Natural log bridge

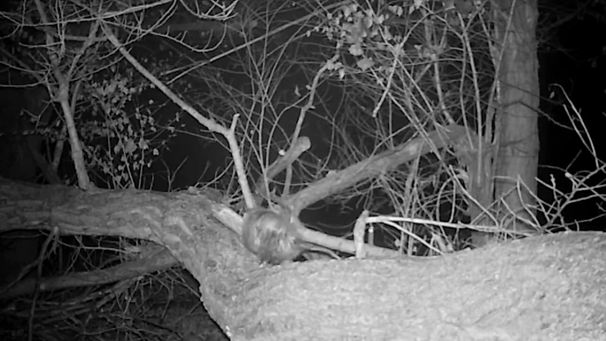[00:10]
They don't have to be over water. They might cross a fence, or even just provide an elevated pathway that fur bearers and predators might use.
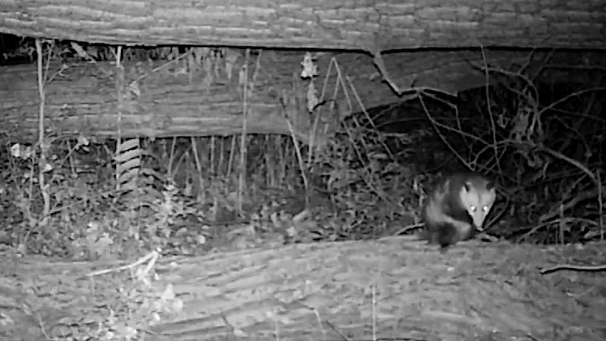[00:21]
Here, a possum is using a log as a highway and as a resting place to take a quick bath. It's a thrill to see a shy animal like a red fox.
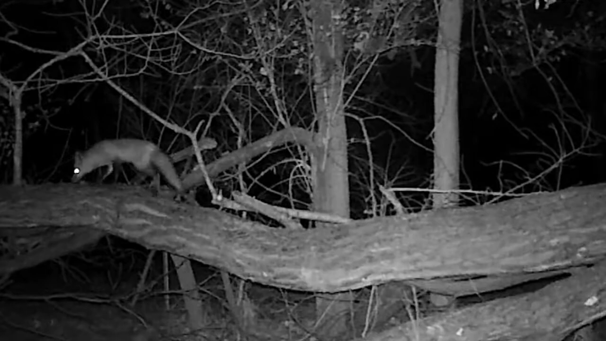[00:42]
Or maybe a raccoon as it moves through the woods.
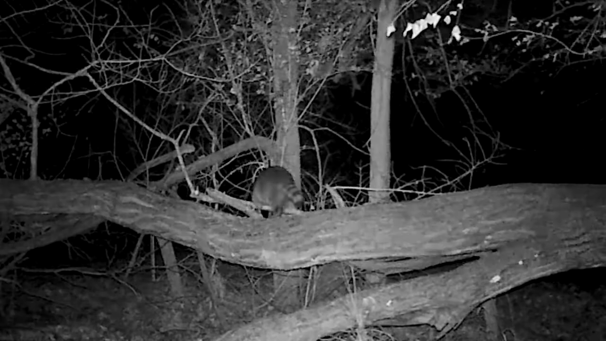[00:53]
Checking a trail camera is always a little like opening a gift, especially when a wild animal as smart as a coyote is caught on film.